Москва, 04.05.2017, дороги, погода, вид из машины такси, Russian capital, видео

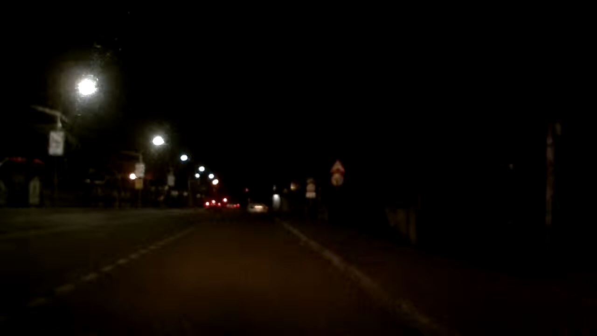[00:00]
десятка, а за ней хендайчик серенький. Палатки, ну вот там зебры. Вы, наверное, на зебре стояли, да? Угу, понятно. Вот я вас проехал. Вот я аварийку сейчас включу.